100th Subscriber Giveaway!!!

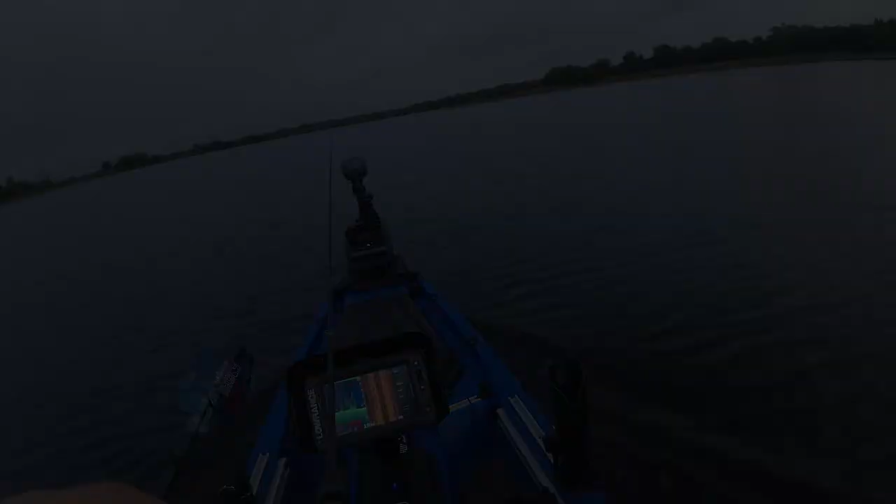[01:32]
But there is a lot, I'm looking at the graph right now.